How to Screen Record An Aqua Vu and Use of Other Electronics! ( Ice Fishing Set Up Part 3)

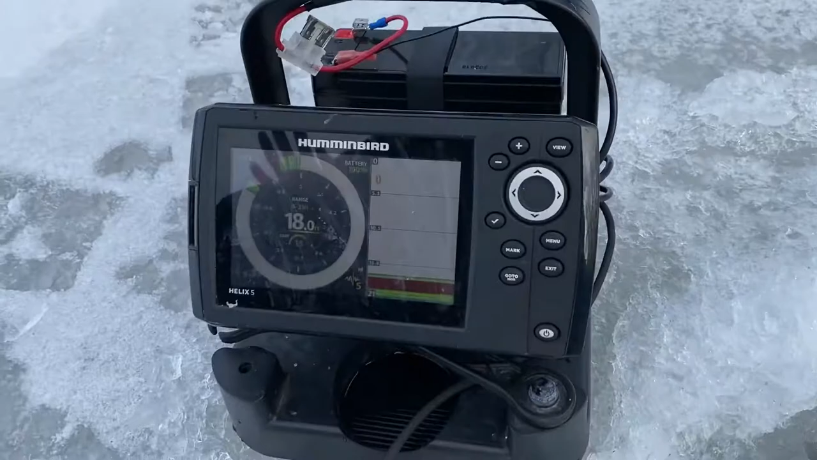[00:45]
this has chirp and gps in it it's a g2 and
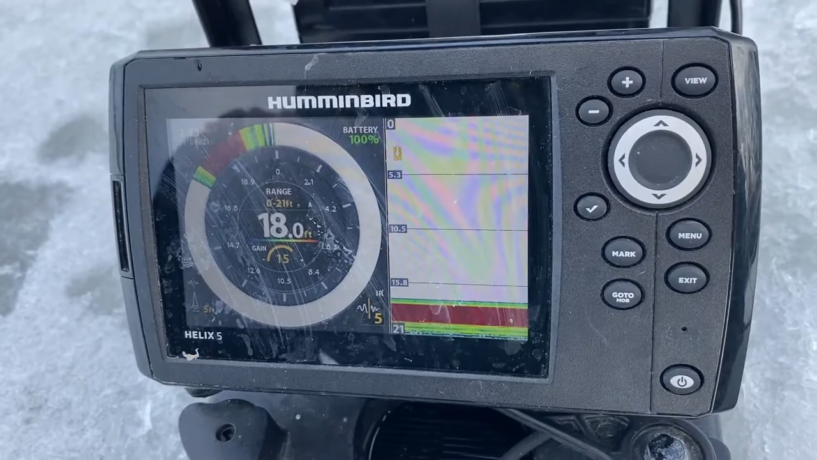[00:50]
On screen: depth 18.0 ft
all we have here is instead of the mount for your boat for
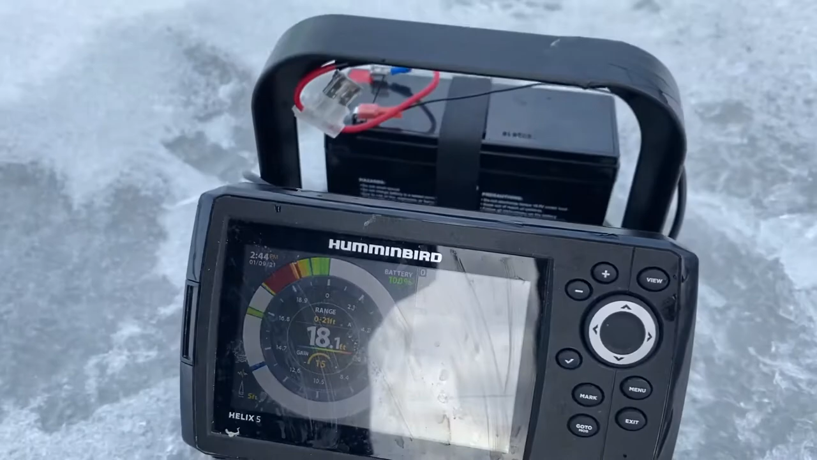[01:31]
so you can see that live action going up and down but you can also see
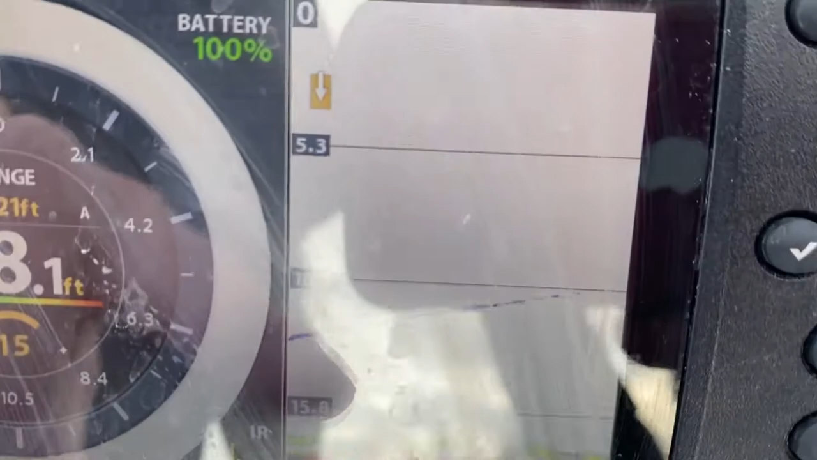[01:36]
here more of like the summer type sonar as far as being able to see everything
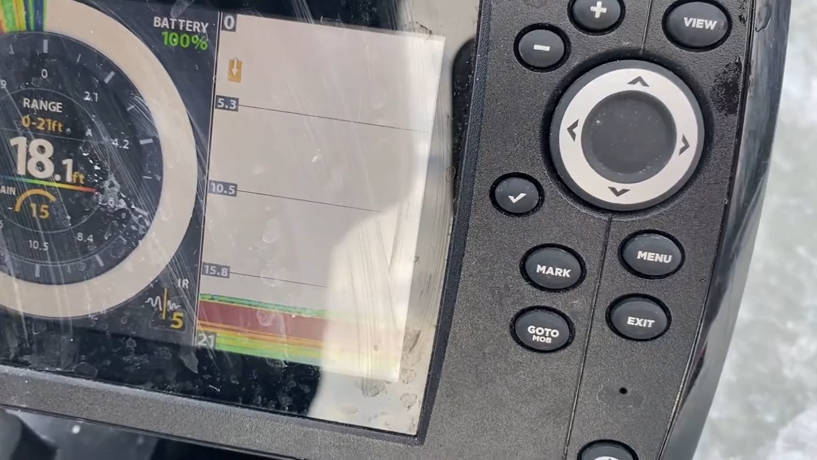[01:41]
On screen: depth 18.1 ft
really nice you can see how accurate it is my jig going up and down super smooth
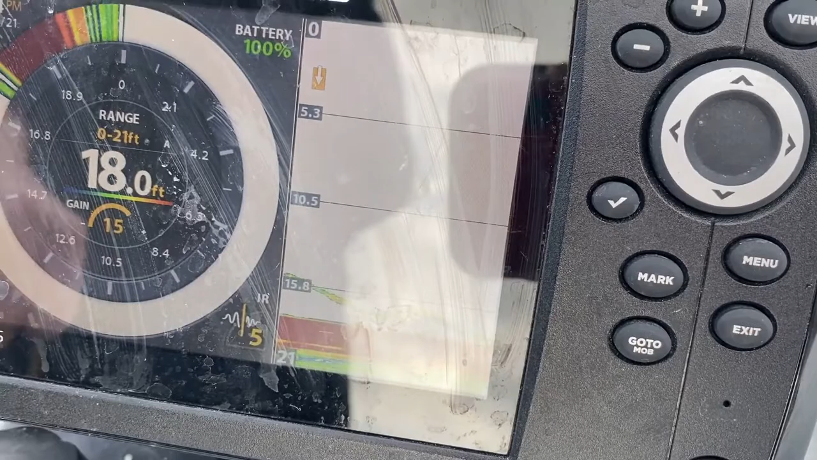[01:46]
On screen: depth 18.0 ft
really cool to be able to see the fish start to come up for your lure when
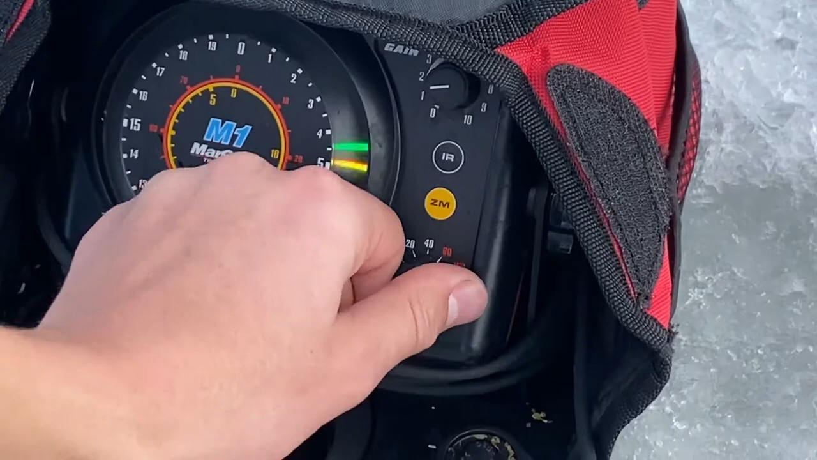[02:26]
60 and then one one six or 40 80 and then
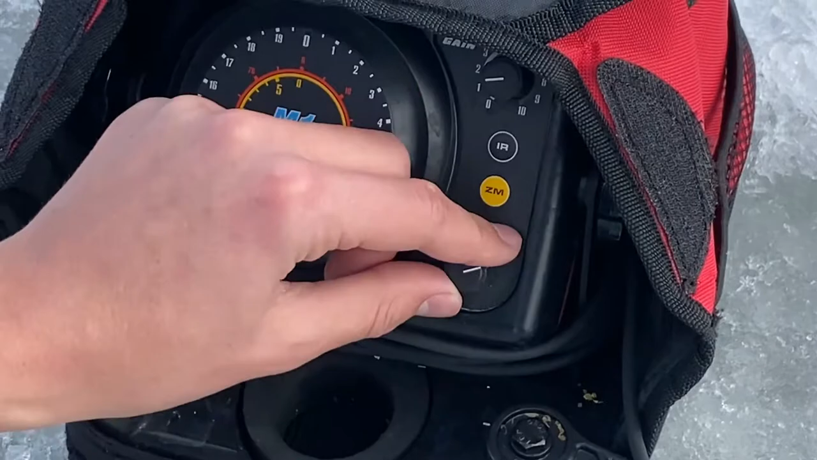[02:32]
160 and right now i'm fishing 18 and a half foot of water it's hard to see on the camera but yeah there is
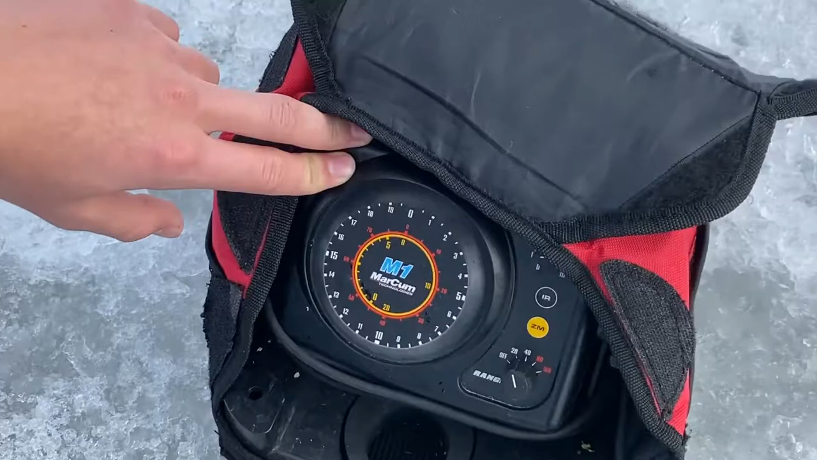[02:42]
a little 18 mark right there and then you can just see my jig going up and down right there i have the gain up a little bit higher so there's the gain definitely